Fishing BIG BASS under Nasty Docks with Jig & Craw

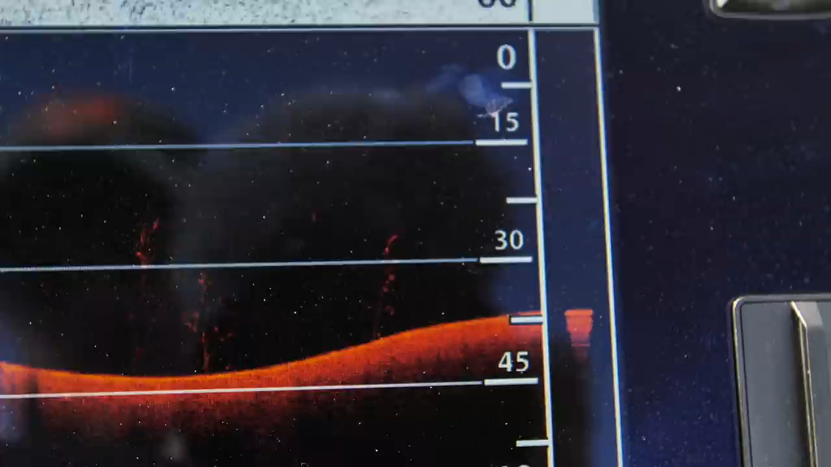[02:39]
I've seen a few trees out here in the middle I haven't even got up on pad yet.
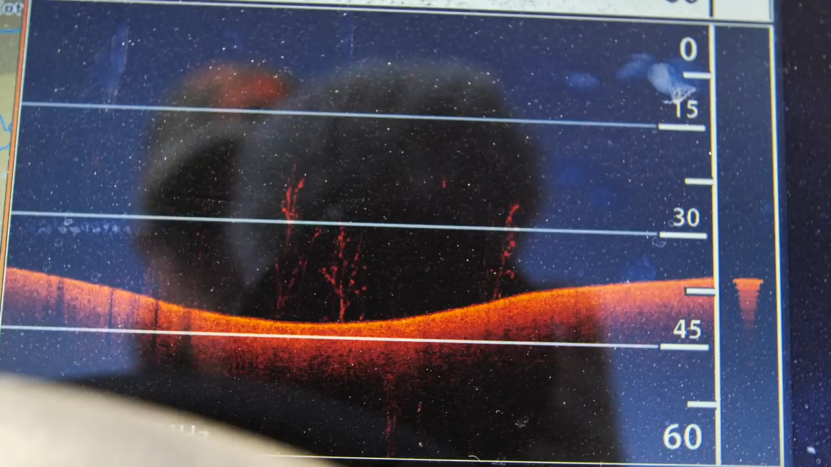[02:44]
I'm kind of scanning and scoping out There's definitely some deep water but It's setting up to be a shallow game today.